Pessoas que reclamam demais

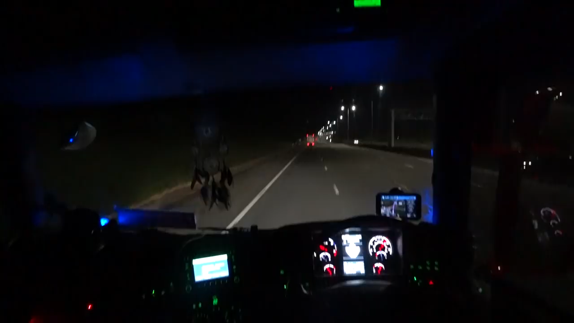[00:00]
Olá, mais um dia, mais outra ficha, outro giro no carrossel. Meia-noite, uns quebrados. Tamo junto, galera.
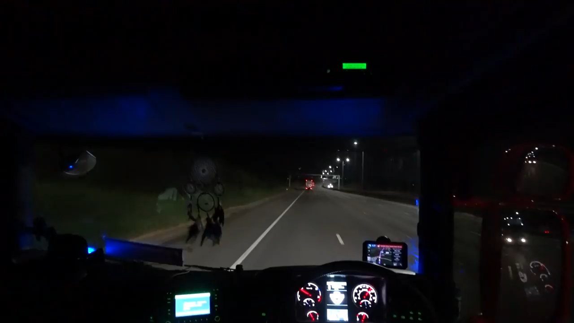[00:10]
Temperatura 12 graus. Tamo aqui na... quase entrando na M25, né? Lá vai o Mercedes.
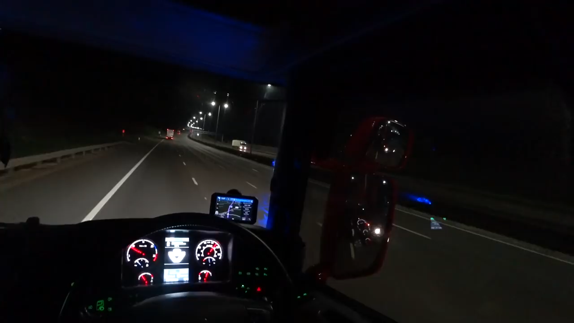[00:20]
Ó, abusado, hein? Só porque o meu tá amarrado, né? Porque o cara que vai mexer na velocidade minha aqui, ele tá de quarentena. Senão ia mostrar pra vocês como é que anda. Porque o cara não veio aqui arrumar um negócio pra mim. Mas depois que ele arrumar, eu vou mostrar pra vocês. Vai ficar igual o Volvo de lá.
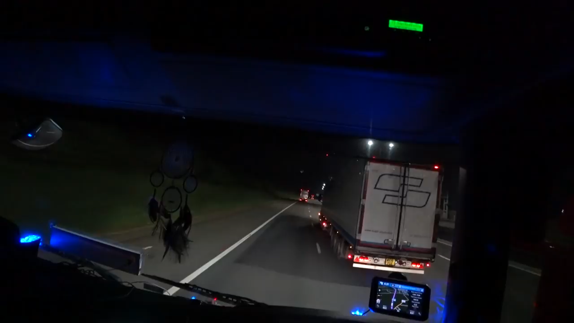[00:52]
59 milhas por hora. Andando que é uma molesta. Que tá devagar. Já tô cansado, já tô.